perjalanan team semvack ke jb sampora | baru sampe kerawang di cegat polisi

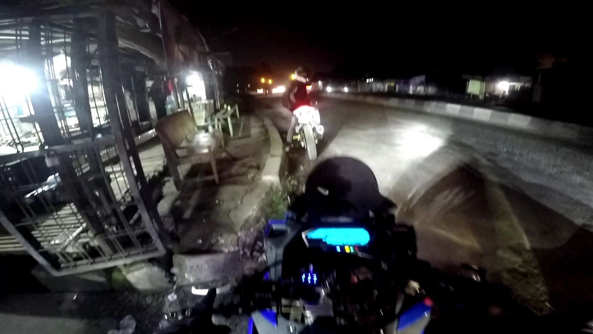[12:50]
Bulannya kelihatan. Cungkur yang baru juga berangkat udah pada ngegas guys.